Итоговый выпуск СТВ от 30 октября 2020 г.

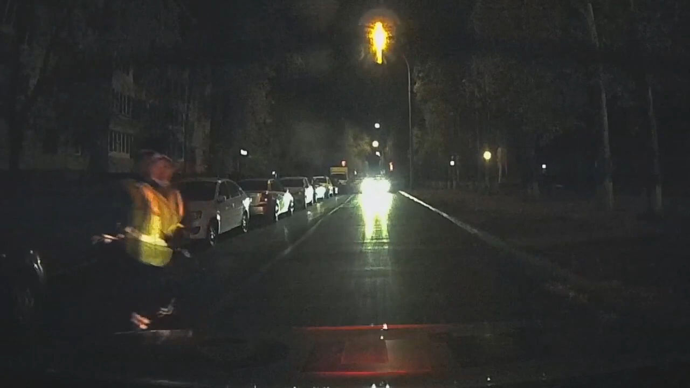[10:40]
Требования полицейских водитель проигнорировал и нажал на газ.
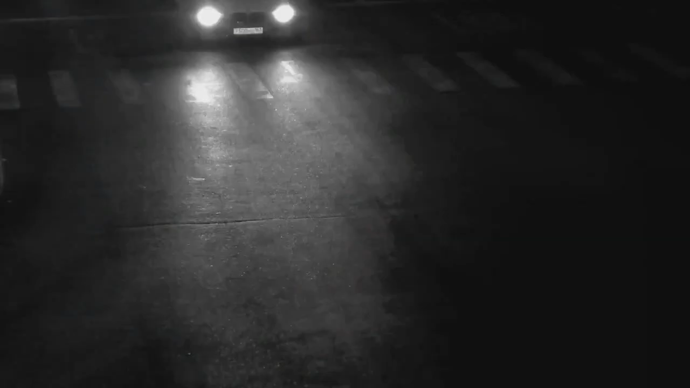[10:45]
В ходе погони он несколько раз грубо нарушил правила дорожного движения.
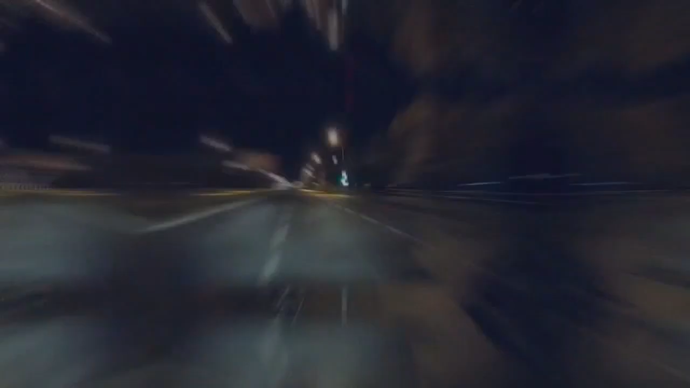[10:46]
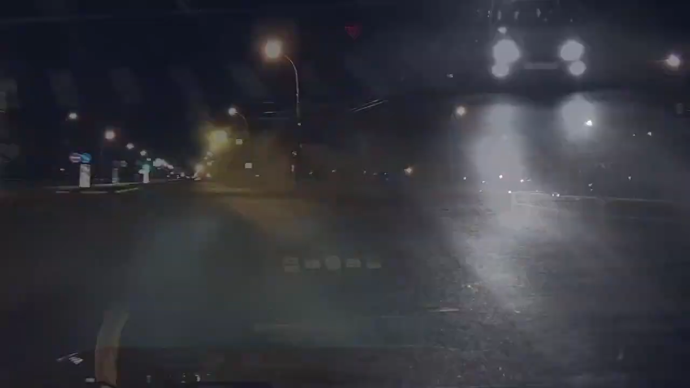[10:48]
В какой-то момент нарушитель не справился с управлением и машину занесло на газон.
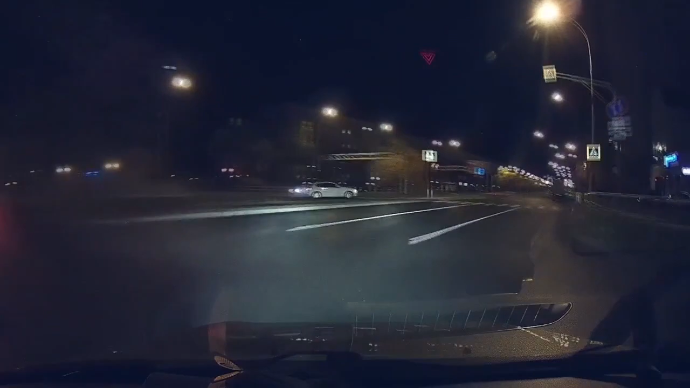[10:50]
Через несколько минут ее удалось остановить.
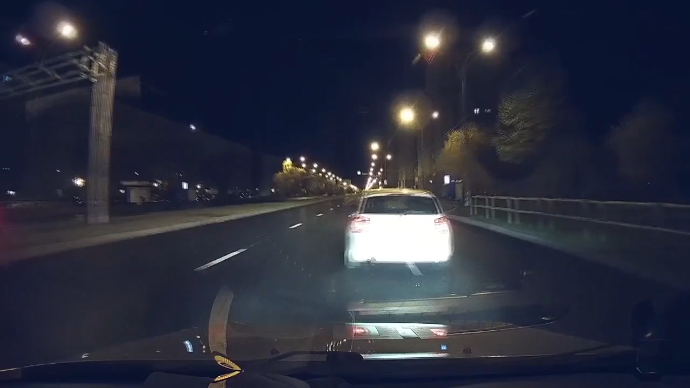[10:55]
От прохождения медосвидетельствования задержанный отказался. Как выяснилось, позже он не имеет водительских прав.